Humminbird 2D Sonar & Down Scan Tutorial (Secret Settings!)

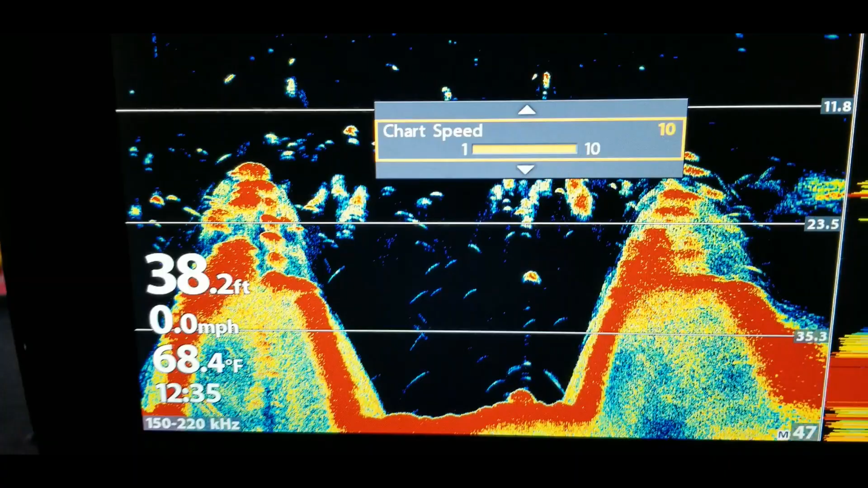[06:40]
On screen: depth 38.2 ft, water 68.4°F, speed 0.0 mph
so you see how this looks right here when it was on I believe it was on three with that ten
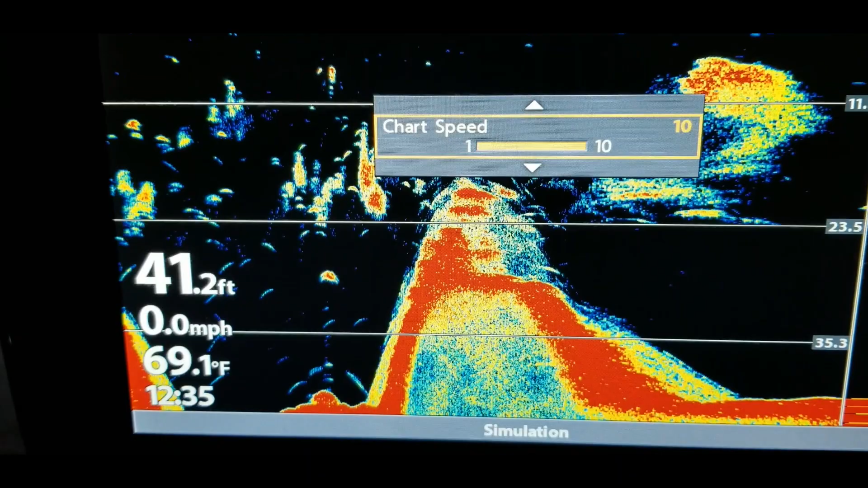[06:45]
On screen: depth 41.2 ft, water 69.1°F, speed 0.0 mph
setting things are gonna go by a lot faster and it's not gonna show as much detail there'll be a little more
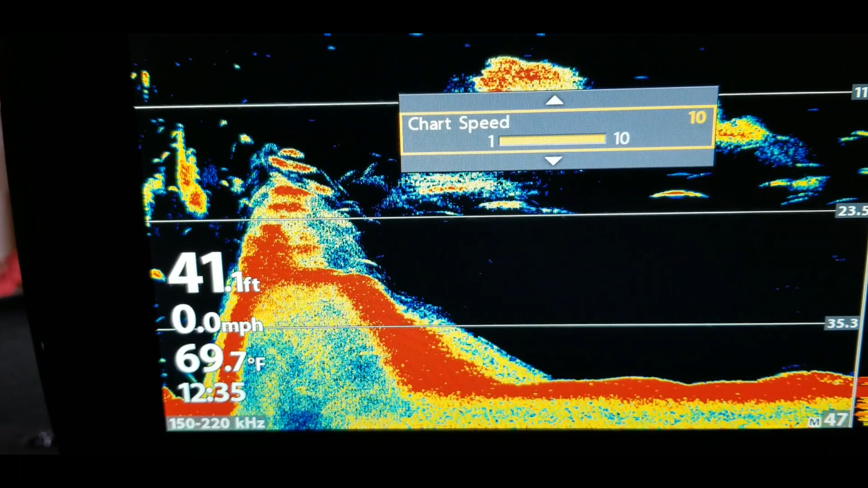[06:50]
On screen: water 69.7°F, speed 0.0 mph
grain in this to your picture and let's just see whenever it starts coming back up and also what it
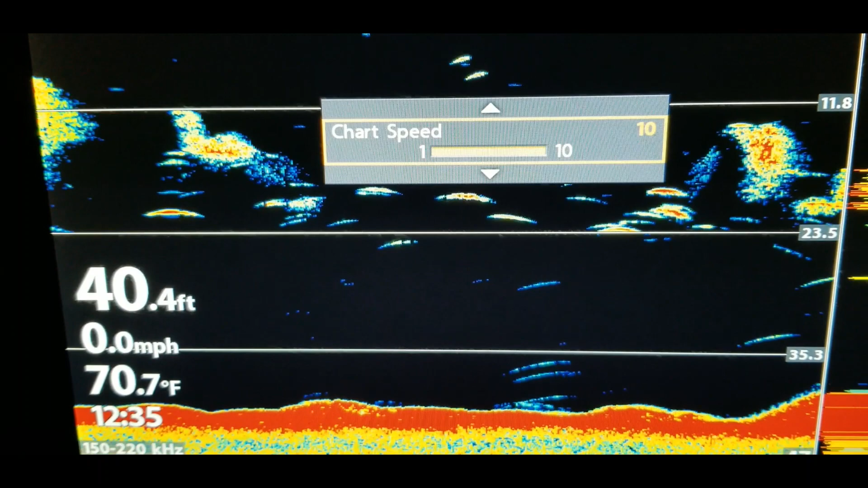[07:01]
On screen: depth 40.4 ft, water 70.7°F, speed 0.0 mph
does is it will show you things and a lot more of the real time as it's happening
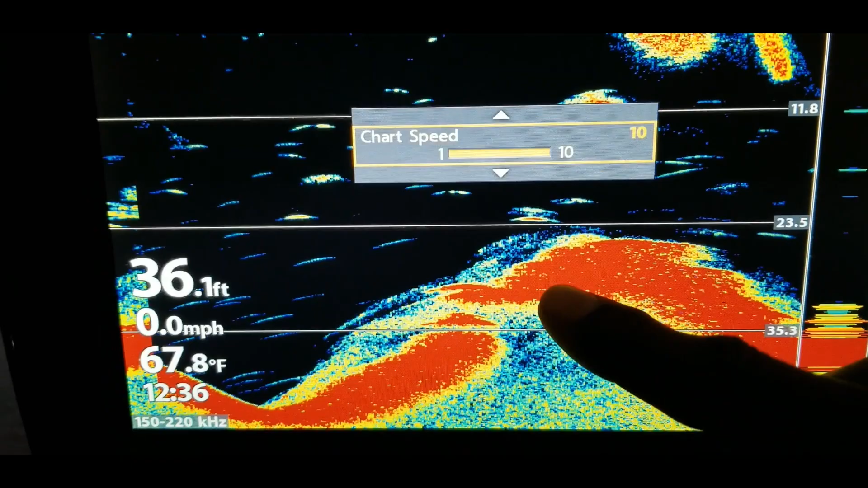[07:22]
On screen: depth 36.1 ft, water 67.8°F, speed 0.0 mph
all right so here we go so now those same humps you see how it makes them actually wider than what they were before on the lower
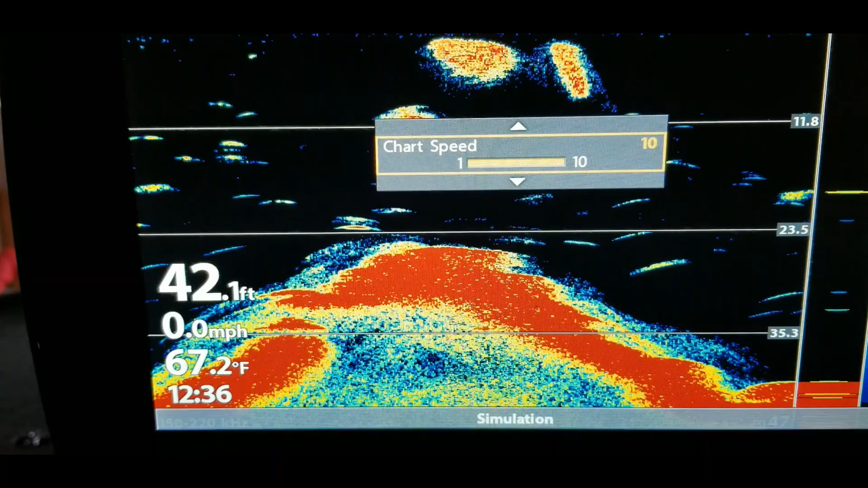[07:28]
On screen: depth 42.1 ft, water 67.2°F, speed 0.0 mph
setting because it's going by slower it's gonna make it more detailed and it'll change the you know
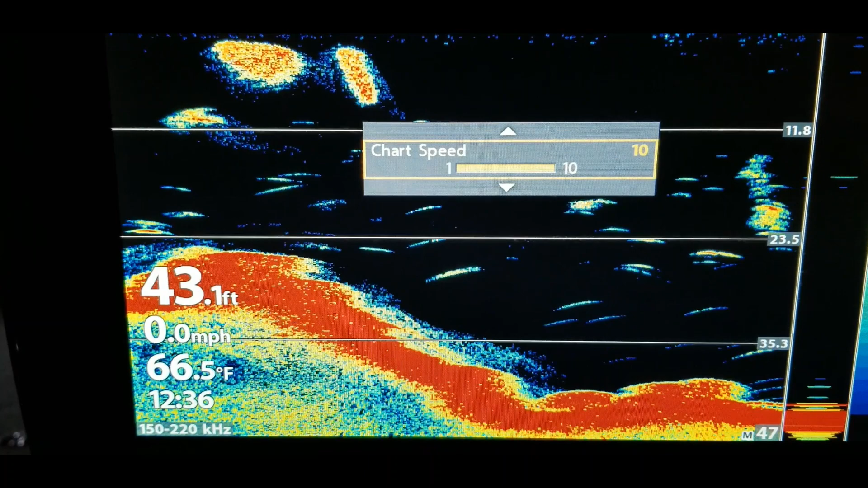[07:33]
On screen: depth 43.1 ft, water 66.5°F, speed 0.0 mph
just change the shape of that structure but generally I like to keep that around three three or four because I want to set it to closer to the speed that I'm idling at on
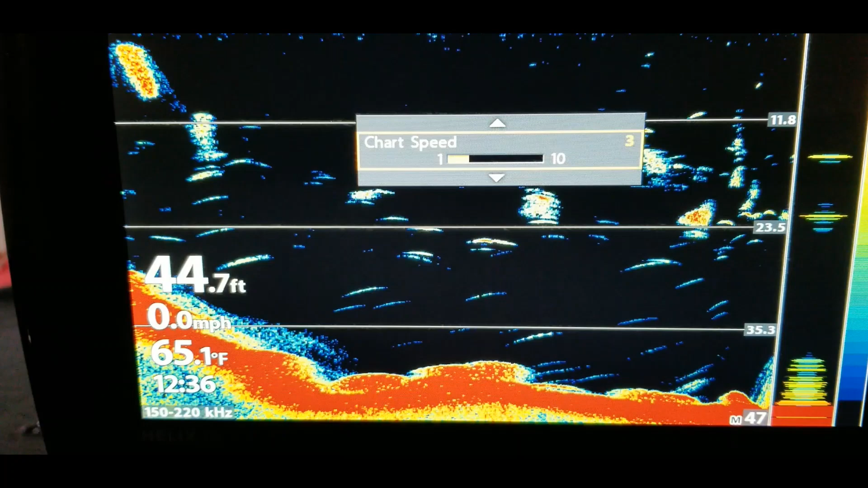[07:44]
On screen: depth 44.7 ft, water 65.1°F, speed 0.0 mph
the lake all right so the next thing that I would do well actually let's go ahead and take a look at this real quick so now you see once I put it on three it has slowed down a lot and you can see how it takes
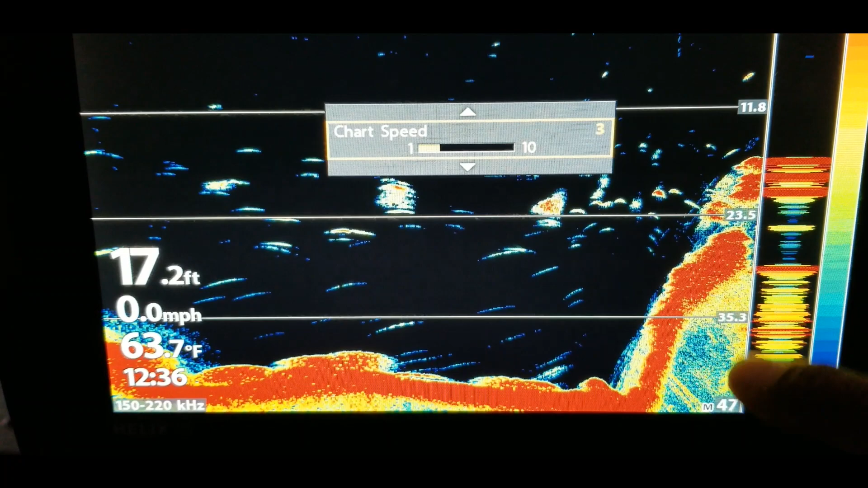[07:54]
On screen: depth 17.2 ft, water 63.7°F, speed 0.0 mph
its time in drawing out the detail all right going down
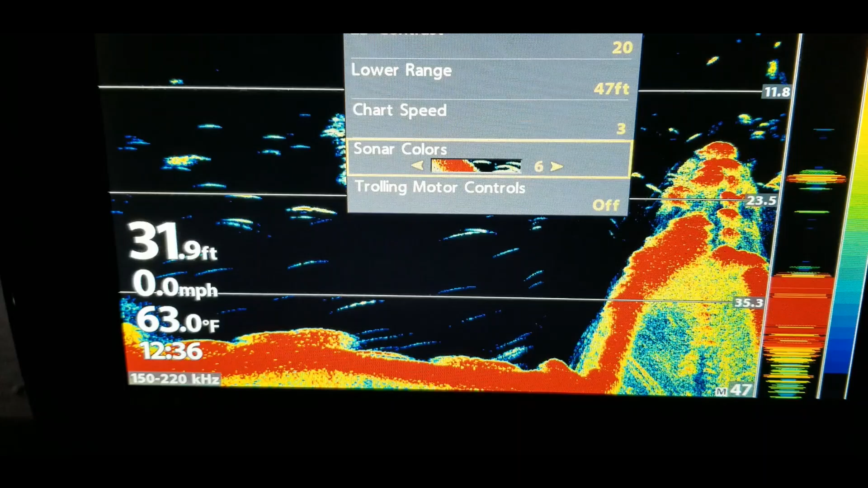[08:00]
On screen: depth 31.9 ft, water 63.0°F, speed 0.0 mph
we already covered this sonar colors trolling motor controls that
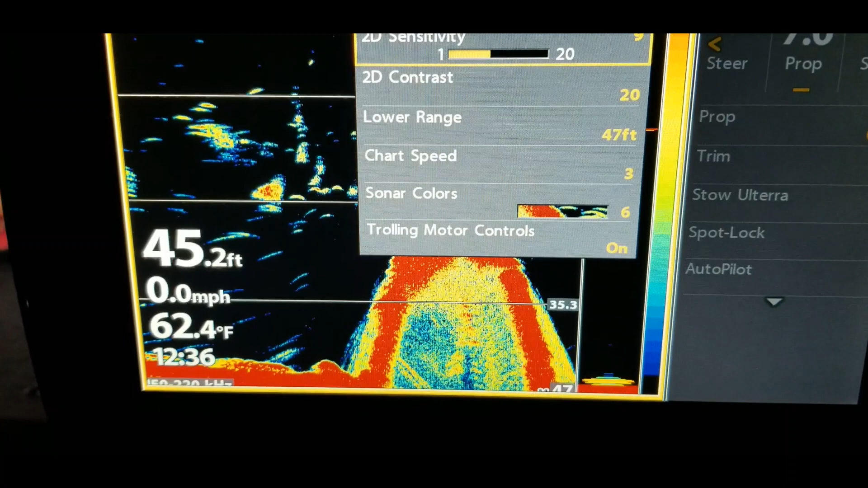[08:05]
On screen: depth 45.2 ft, water 62.4°F, speed 0.0 mph
just allows you to control your trolling motor from the unit itself I don't
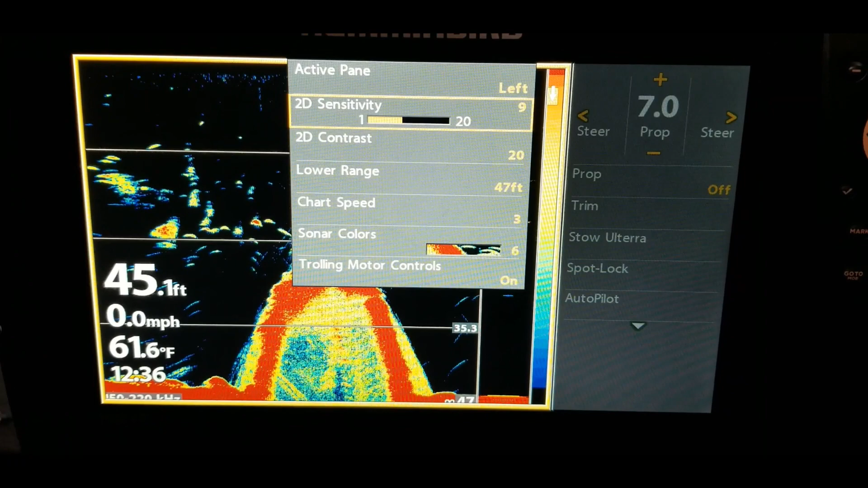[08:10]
On screen: depth 45.1 ft, water 61.6°F, speed 0.0 mph
ever really use that because I have a remote and basically I barely ever
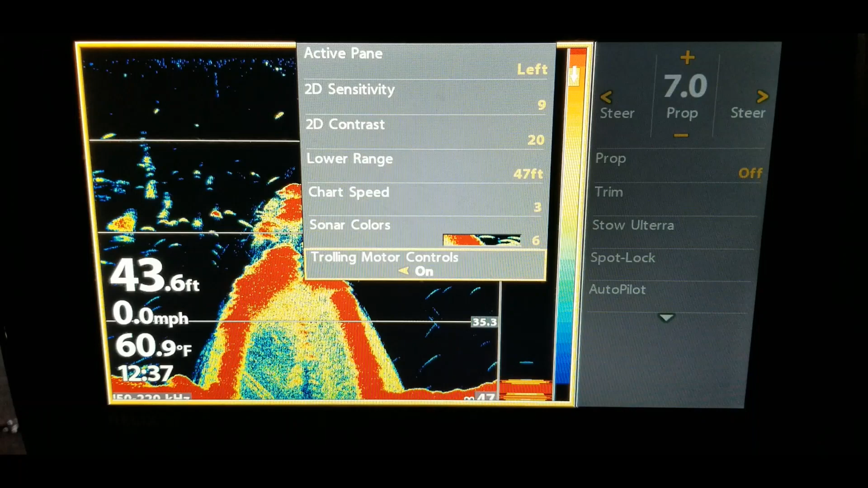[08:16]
On screen: depth 43.6 ft, water 60.9°F, speed 0.0 mph
use the remote either but anyways that is what you can use that for
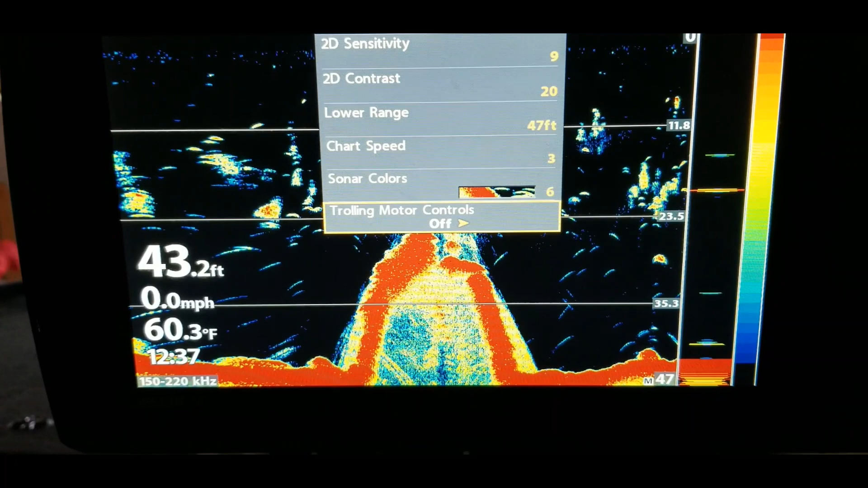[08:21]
On screen: depth 43.2 ft, water 60.3°F, speed 0.0 mph
and all of that is just by hitting the menu button once so the other thing to keep in mind is
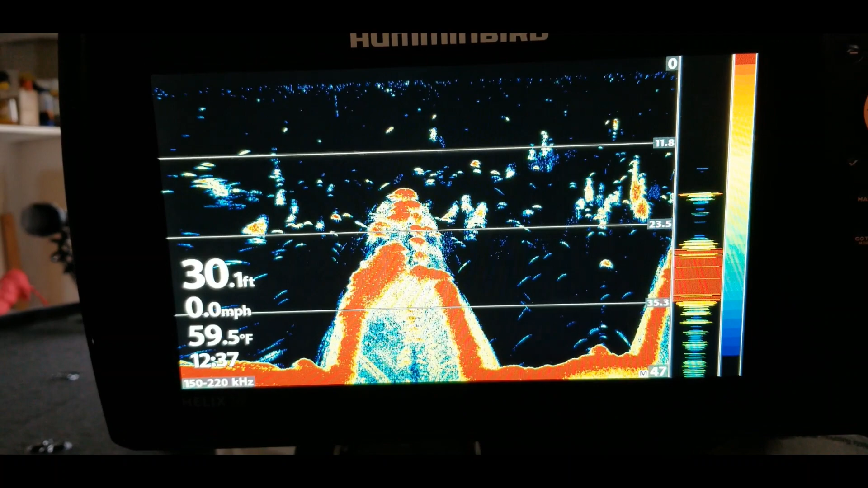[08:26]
On screen: depth 30.1 ft, water 59.5°F, speed 0.0 mph
if you hit the menu button twice and what you will see is the menu up here
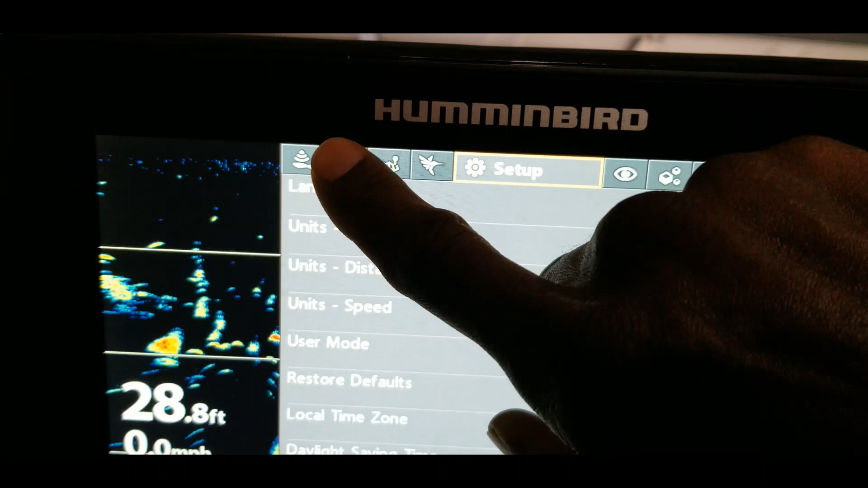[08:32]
On screen: depth 28.8 ft
and you want to go over to sonar so let's go over to sonar and you'll see the different
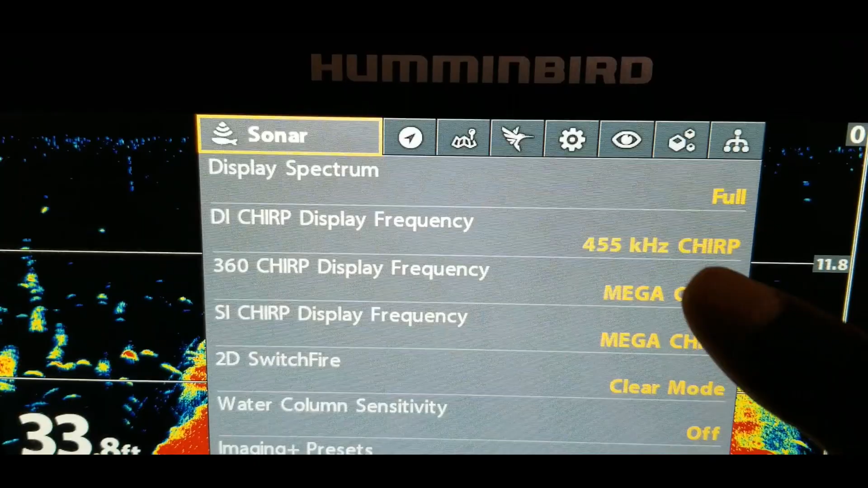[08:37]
settings under here display spectrum then 2d switch fire clear
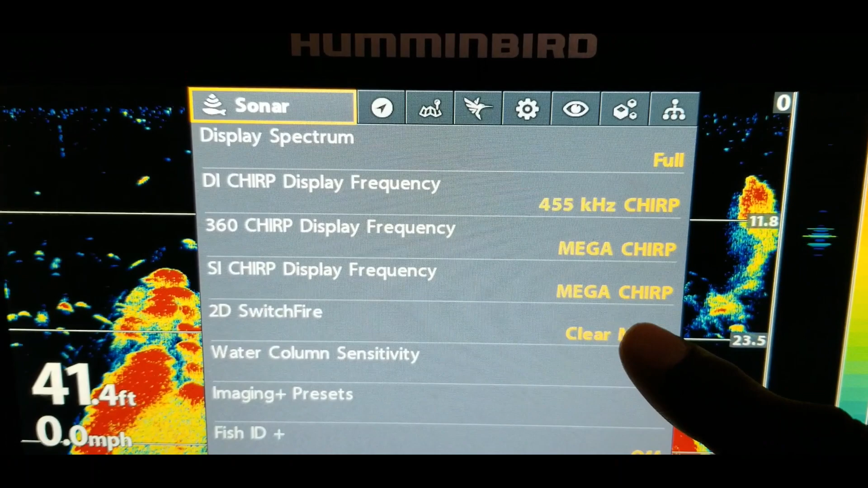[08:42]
On screen: depth 41.4 ft, speed 0.0 mph
mode I generally keep that on clear mode but the options on that are going to be let's just go down to that real quick